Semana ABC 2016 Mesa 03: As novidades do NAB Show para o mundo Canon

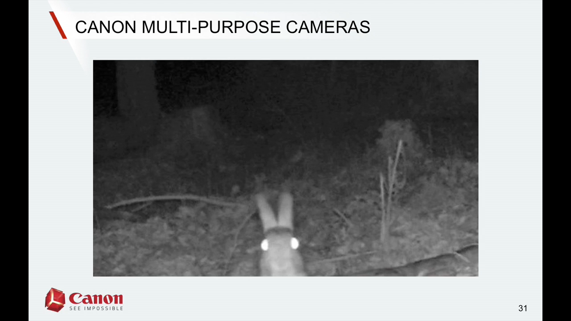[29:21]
These are the kinds of things it can do. Get the IR working, go crazy, make your producer happy. All right, so let's move on. Let's look at it. So we're going to talk a little bit about both of them. This camera, the ME20FSH, they look identical.